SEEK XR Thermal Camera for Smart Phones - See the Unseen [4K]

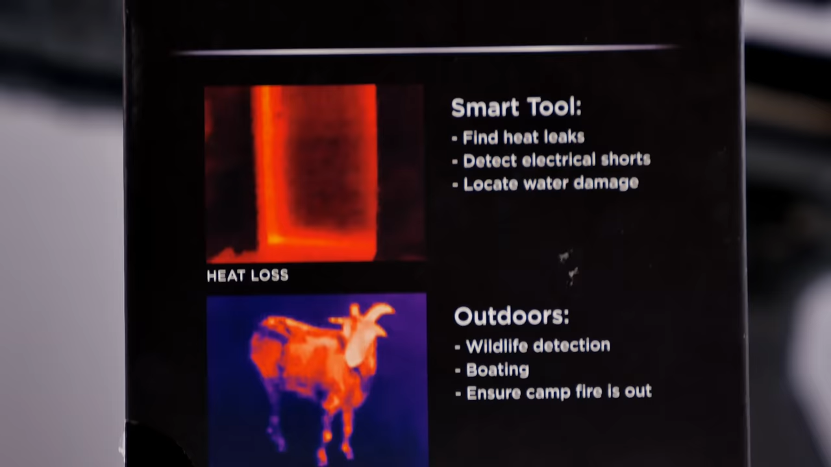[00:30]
a wide range of temperatures to measure,
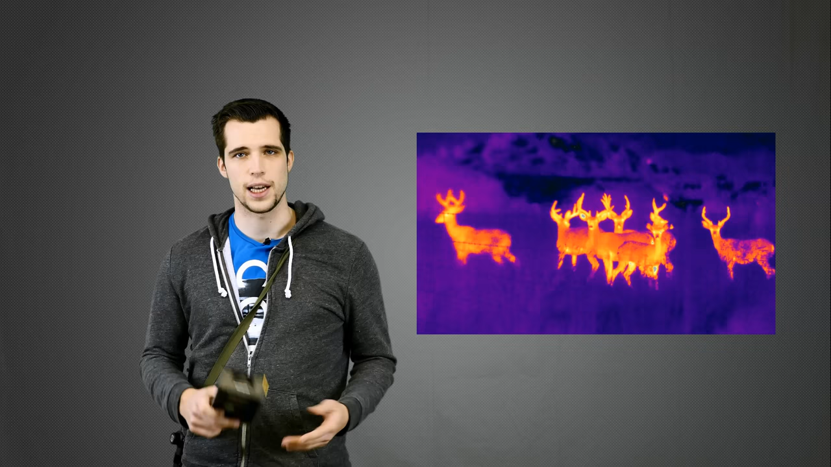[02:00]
or you can even spot animals at daylight, so it's a pretty cool thing. You can use it to actually spot intruders which are breaking into your home. You could also use it for sure for other things, for instance to check out heat loss.
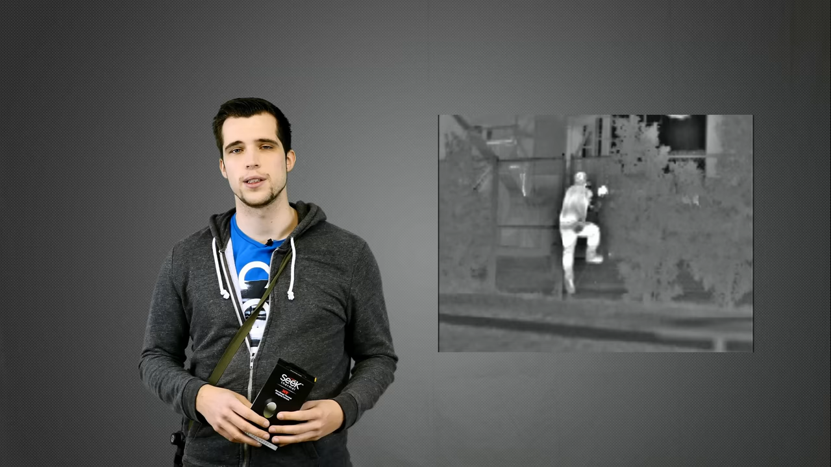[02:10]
Now if you want to improve your home, you want to know where does the heat go out,
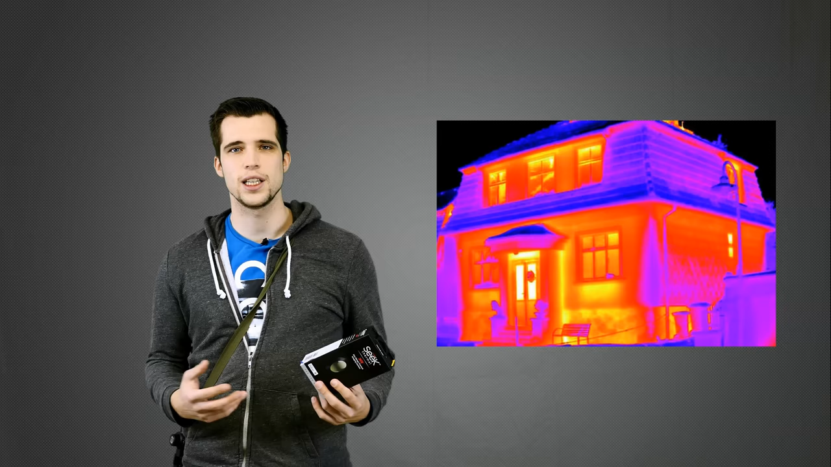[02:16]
usually around the windows, and you can spot the heat with the thermal camera.
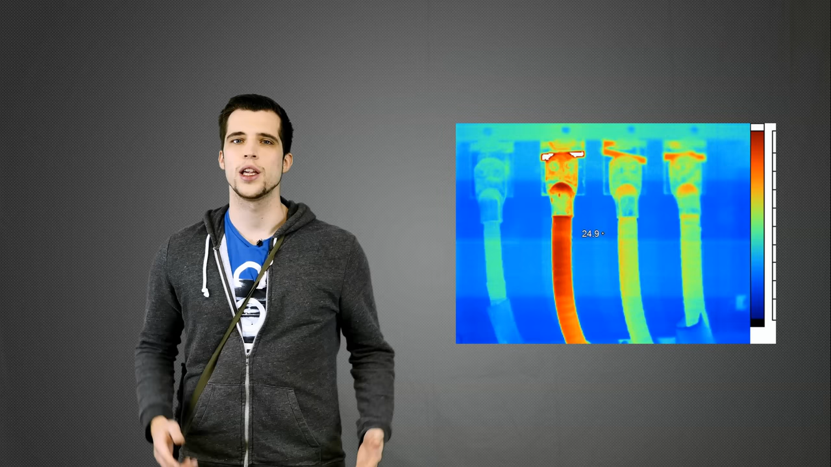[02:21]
You can also use it to detect electronic shorts, so if there's something wrong with the electronic wiring in your home, for instance. Now, if you want to check out motherboards, heat dissipation of a processor to see, for instance,
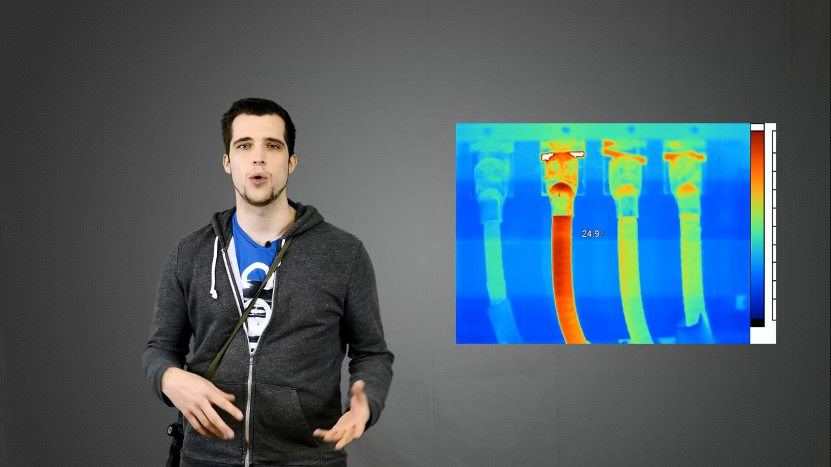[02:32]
how hot smartphones get, this is also one of my use cases. The next thing are water damages in your walls. So if there's hot water or cold water dripping, if there's any leak, you can spot it with the thermal imaging camera.
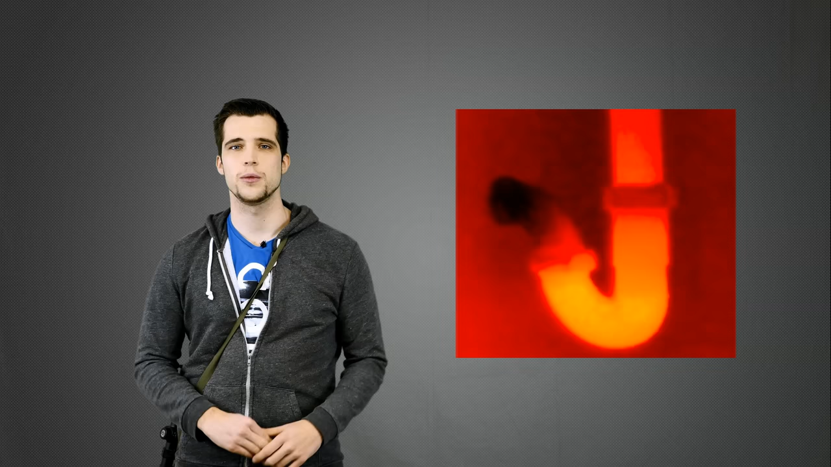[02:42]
So you can't see those things with your eye, but you can see it with the Seek Thermal XR.
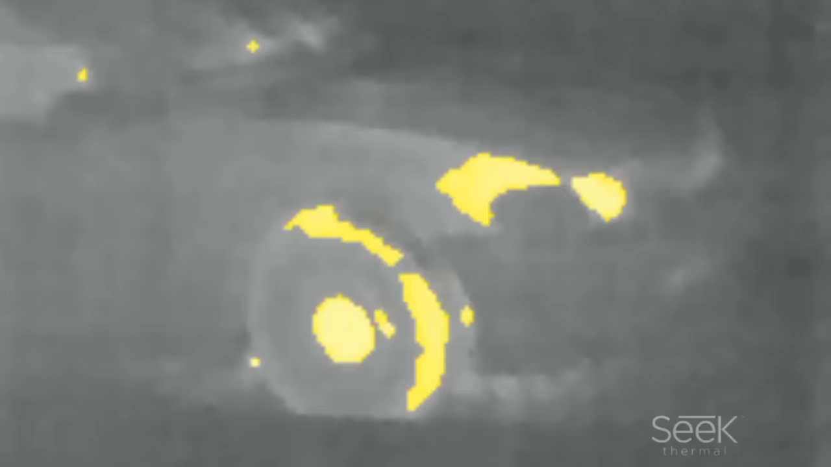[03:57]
So the faster your phone is, so for instance with the latest generation of the iPhone,
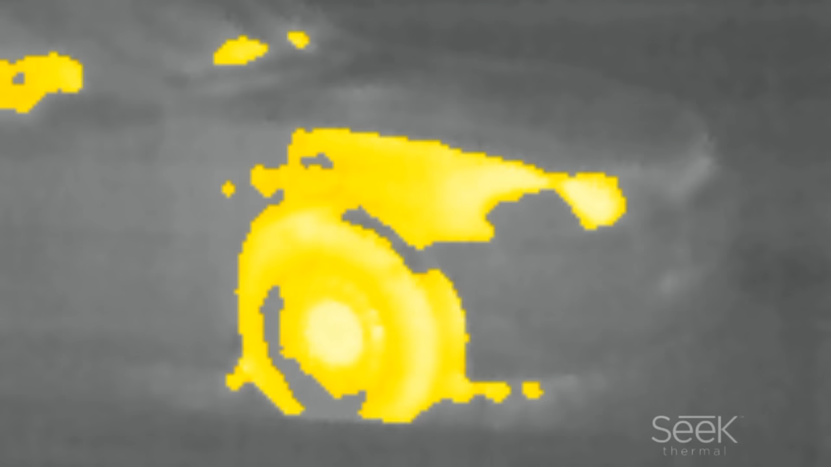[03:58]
the experience is way smoother because the whole
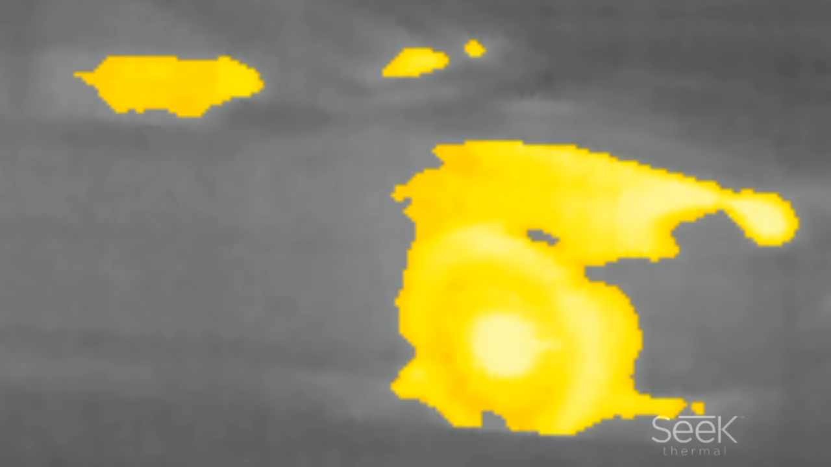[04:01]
processing is done by the integrated processor of a smartphone.
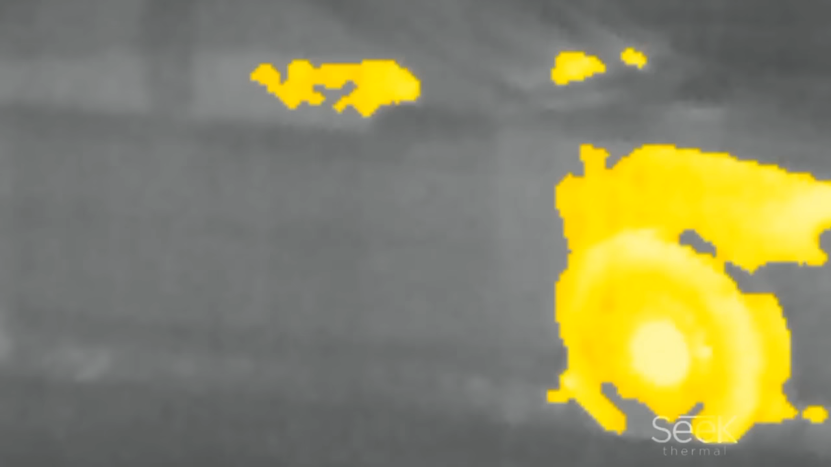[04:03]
That means if you have a very low budget Android phone, then probably it will run not very smooth.
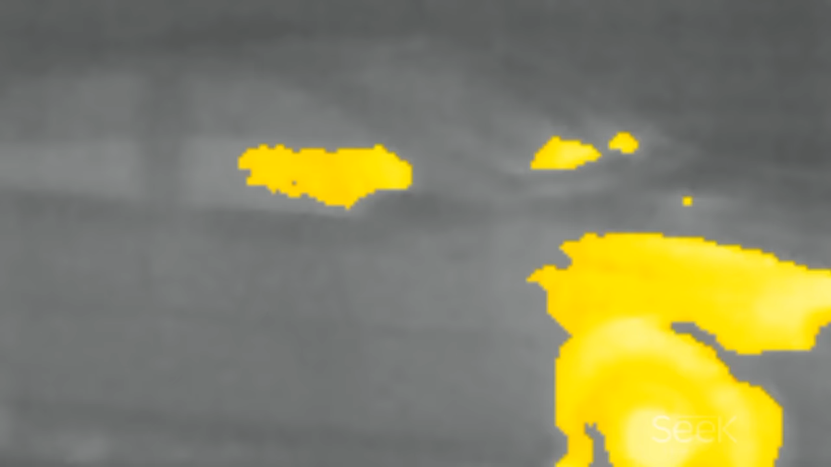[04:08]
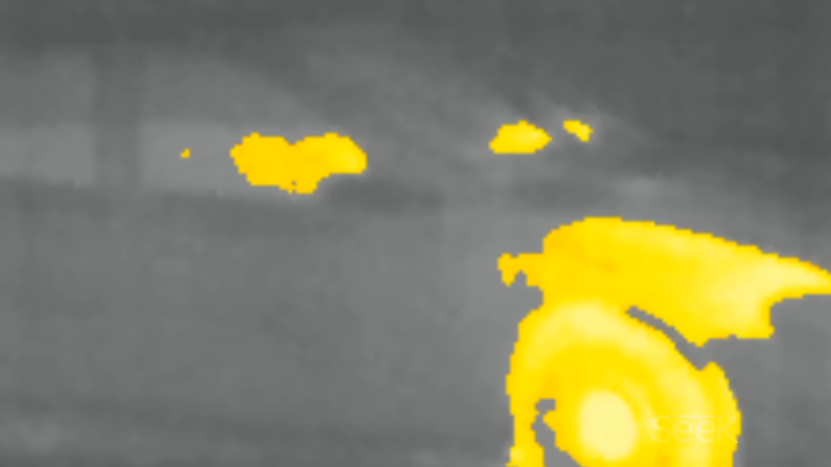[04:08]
So it really comes down to your phone.
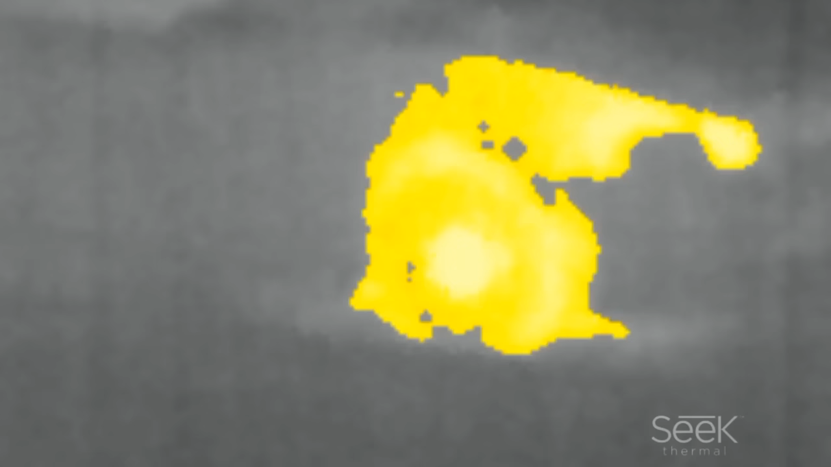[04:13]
Also, if you have the Android versions, if you want to get it, you need a smartphone which is OTG compatible. So if OTG is not supported by a smartphone, the camera is not properly detected and it won't work.
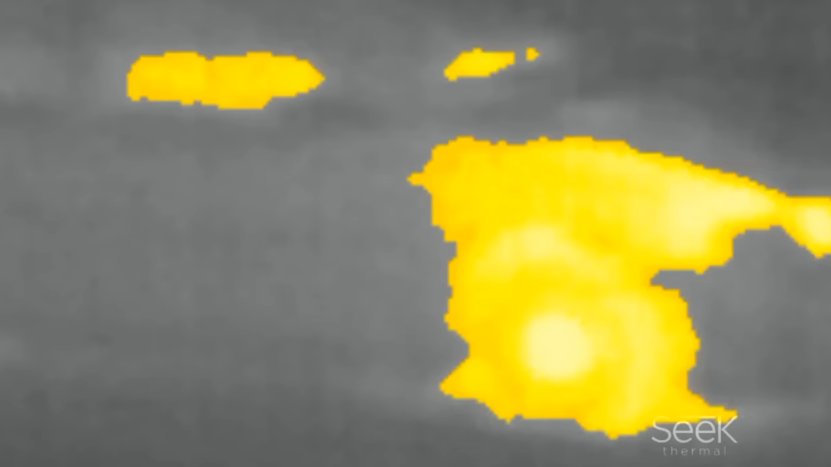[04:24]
So make sure OTG is supported.
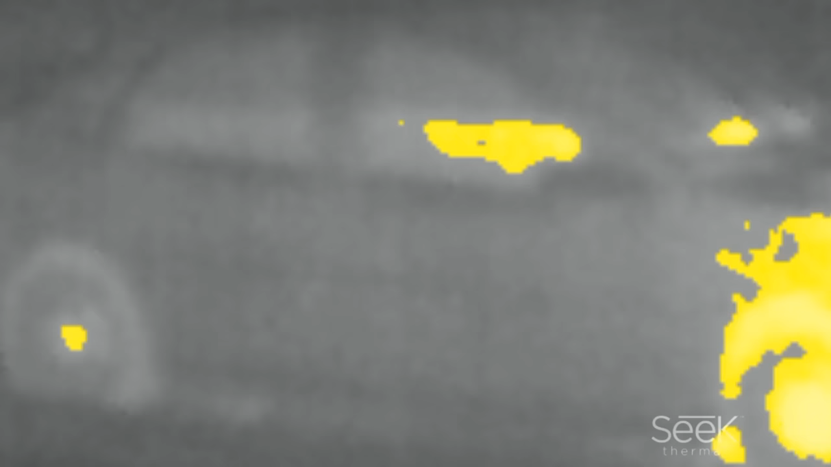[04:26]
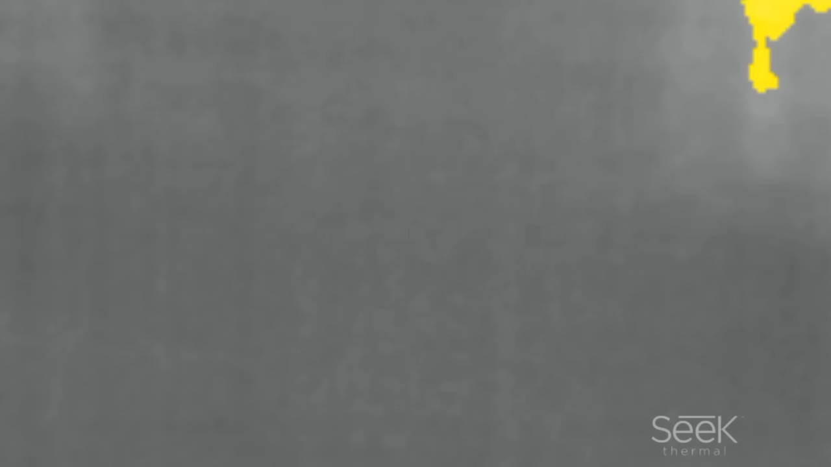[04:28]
The iOS version for sure comes with a Lightning connector, and the Android version ships out with a micro USB connector.